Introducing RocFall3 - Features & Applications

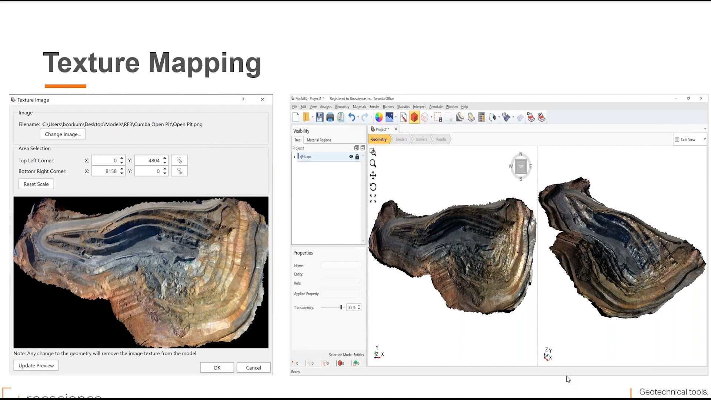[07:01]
For example, you can apply texture from a specified location to the surface of your geometry from a JPEG file. These can be images from drones, airplanes, terrain generators, satellite image, etc. And we map it directly onto the triangulated surface. This helps to identify the key areas on the slope.
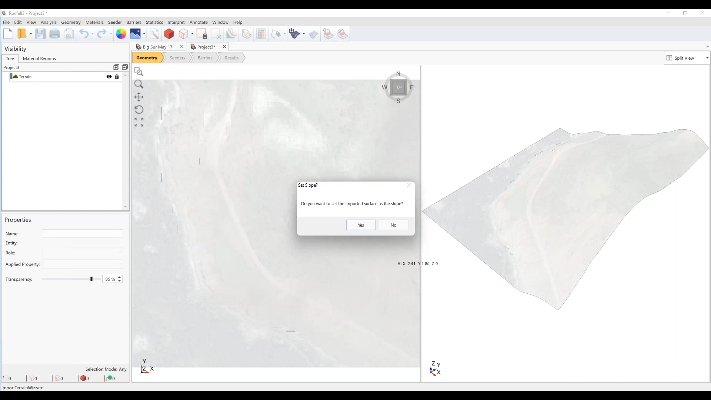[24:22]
So the program will then automatically ask you whether you want to set the imported surface as the slope, meaning that is this entity the slope surface that will be interacting with the box? Usually you want to click yes, but for now I want to click no, because whenever you import any geometry file, it's always important to check how many triangles are on this surface and whether you can reduce that number to help expedite any subsequent processes. So let's do that.
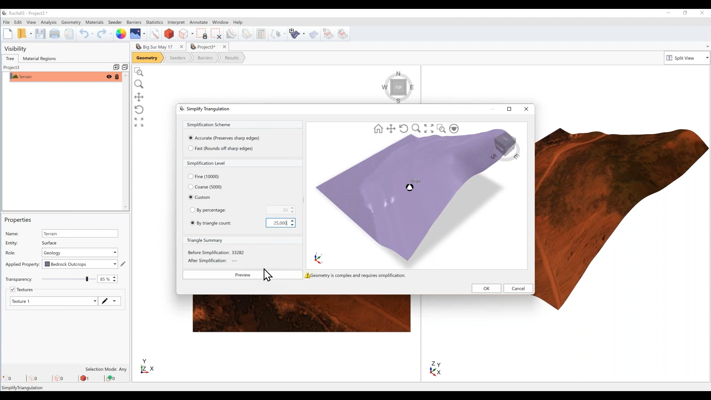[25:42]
Let's say we're using 25,000 in this example. And let's hit preview. We suggest viewing your models to see how the simplification has affected.
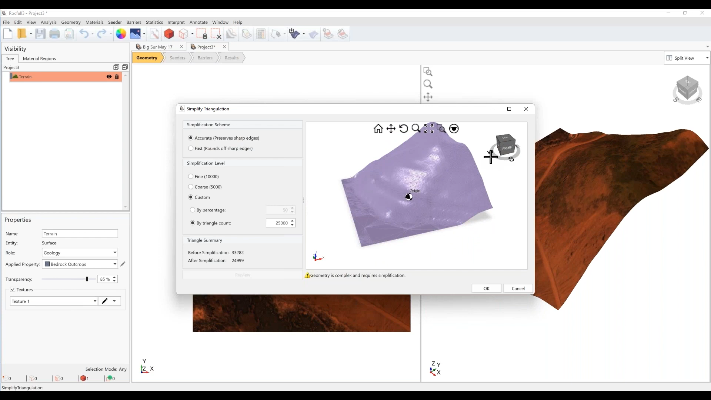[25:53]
And let's just accept the geometry using 24,999 triangles.
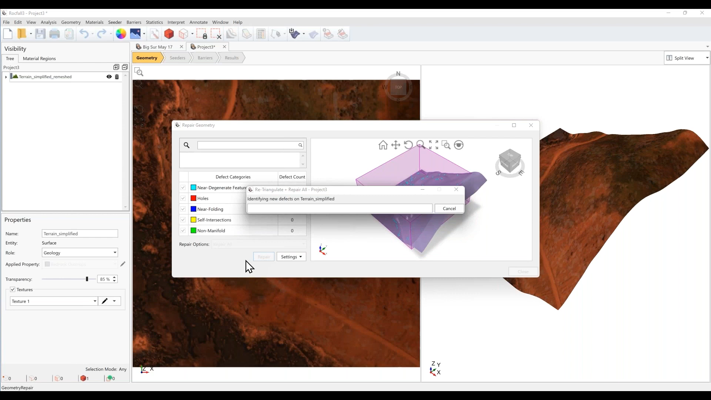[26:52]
And now you see that all the defects have been repaired.
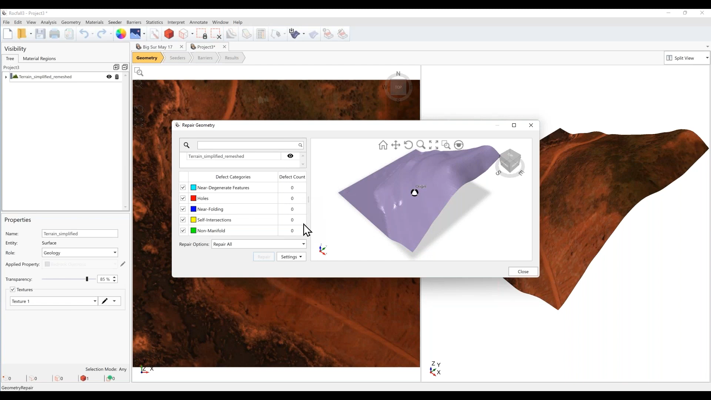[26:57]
We have zero defects. And let's click OK or close.
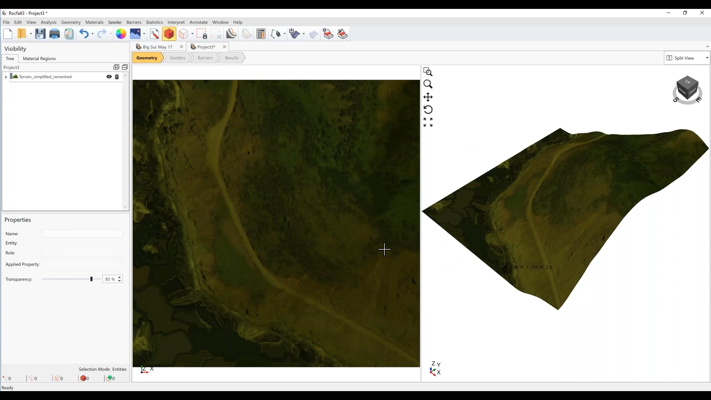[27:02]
All right. So our slope looks a little bit light at the moment. Let's just adjust the transparency. And now we can clearly see the surface features of our terrain. You can see that Highway 1 is running across this model. And we also have the Pacific Ocean to the left here. Okay. So you can see that this is great for civil applications.
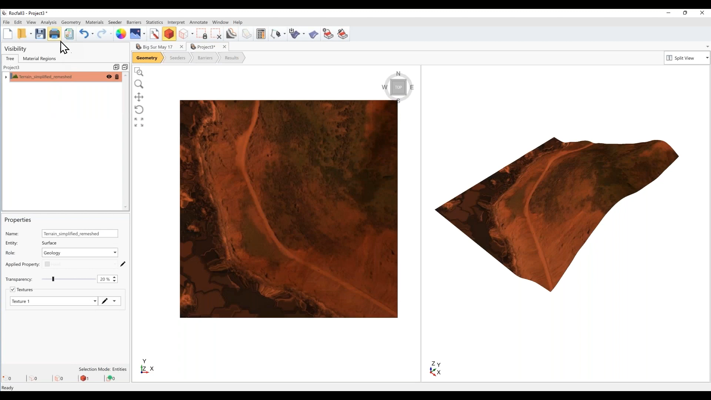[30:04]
Actually, before doing that, we should definitely set this geometry as the slope surface. So we're saying that this is a slope that we're going to be using in our calculations. Okay.
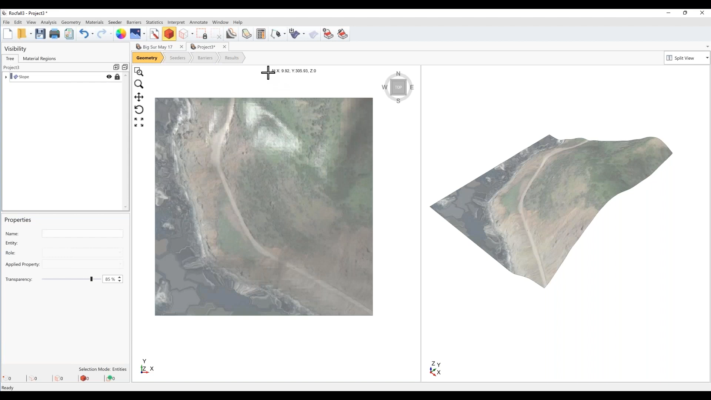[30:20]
Now, when you're setting material regions or when you're defining cedars, a really helpful feature is to . And right now, these lines are quite dense, but we can change the spacing. It's at 20 meters, let's just change it to a spacing of 100 meters.
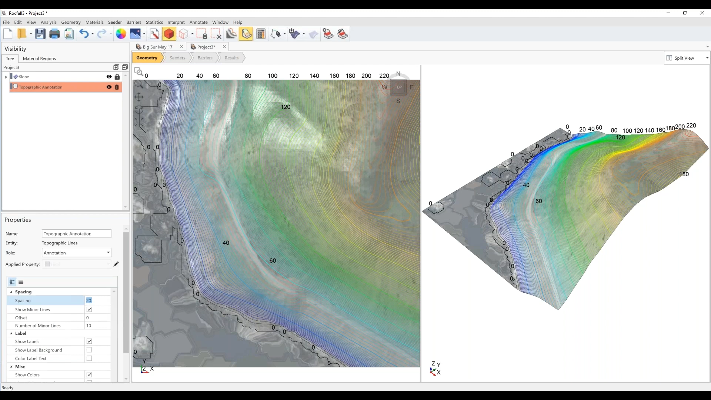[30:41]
Now let's go back to our material regions. Sign where the different materials go. So let's draw a new region. So you can see in this material properties drop down menu, the hard material comes first.
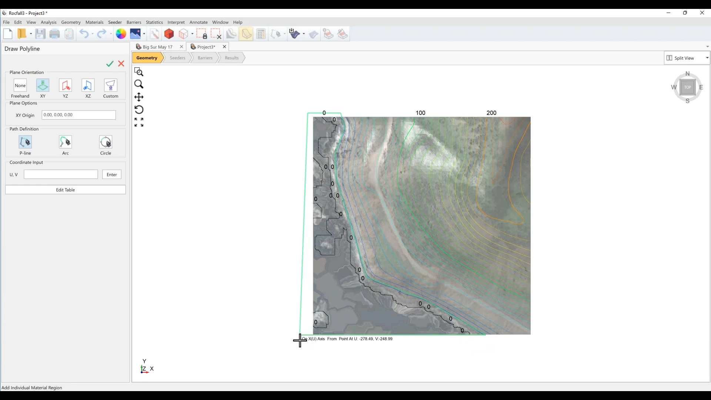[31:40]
We'll just roughly trace along the shoreline. And we can use the contour lines to help us with that. Right click. Done. Let's draw a new region for the soft material.
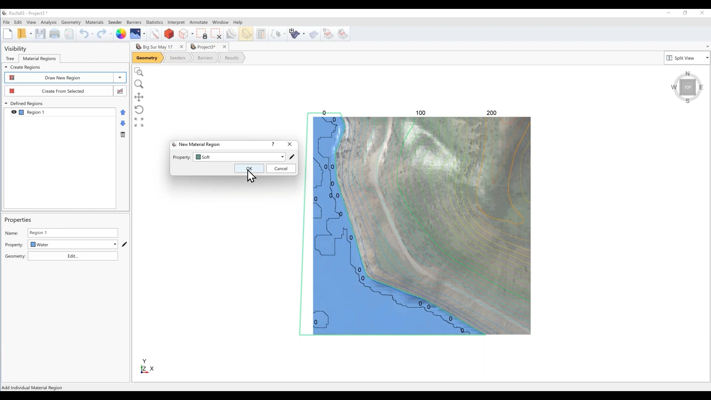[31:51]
Let's say okay. So let's assume that this soft material includes the highway. And we'll just follow the contour line for elevation 80.